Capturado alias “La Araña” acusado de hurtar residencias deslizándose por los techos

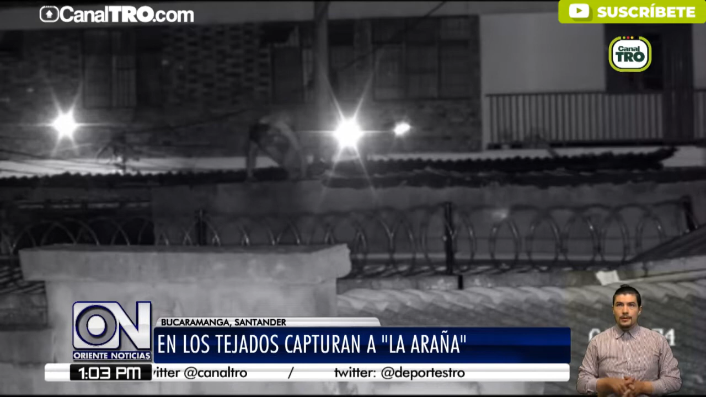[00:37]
Alias La Araña resultó ser el hombre más escurridizo para la policía, sobre todo porque su persecución no se hizo en el piso,
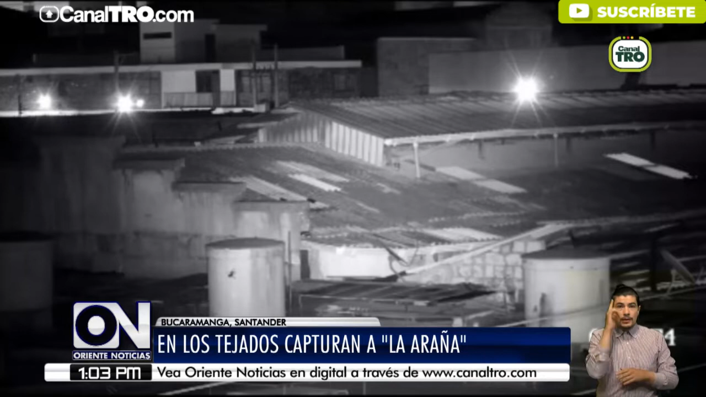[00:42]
sino en los tejados de algunas viviendas. Iniciaron una persecución de un delincuente quien pretendía hurtar residencias ingresando por la parte alta de las mismas.
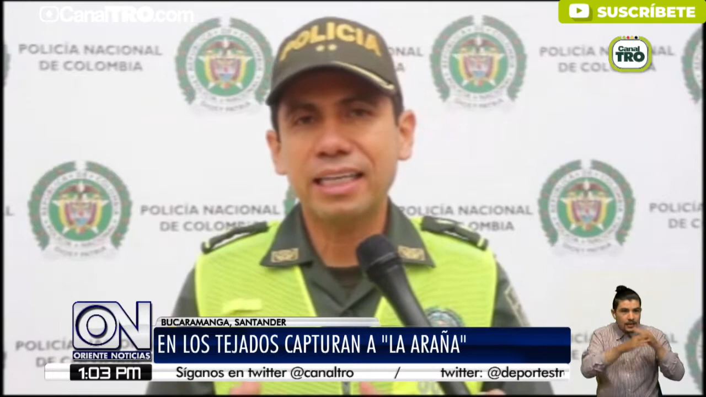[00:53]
La Araña, como se le conoce a este hombre de 36 años, había desarrollado su sentido del oído a tal punto que detectaba cuando un local o casa
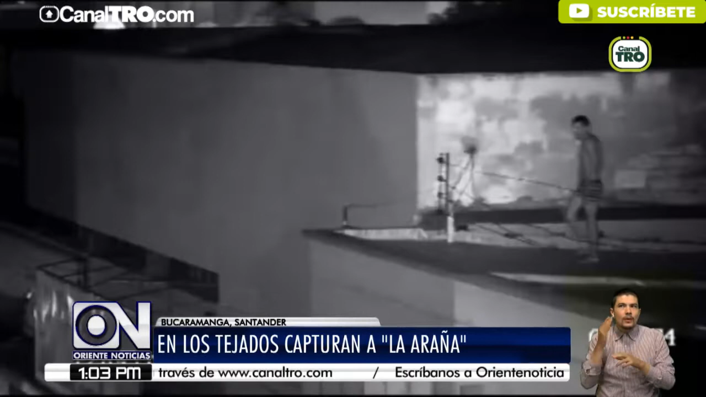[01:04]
estaba vacía y luego en la noche ingresaba a hurtarlos. Ese oído que ha desarrollado, teniendo en cuenta que desde la parte alta percibe si hay movimiento o hay personas despiertas. Su captura se produjo tras una larga persecución durante toda la noche.
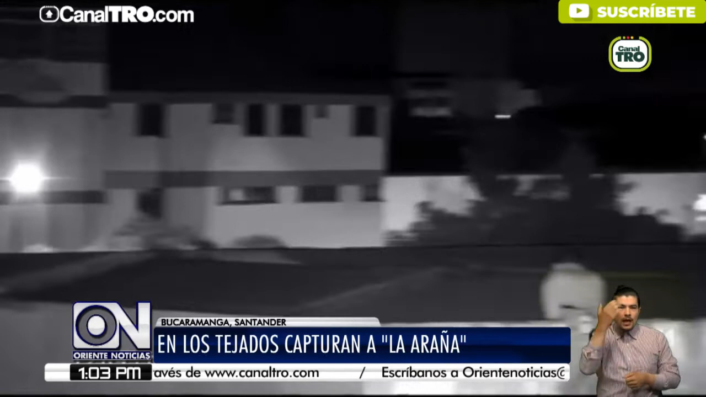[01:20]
Los agentes tuvieron que saltar varios techos para alcanzarlo.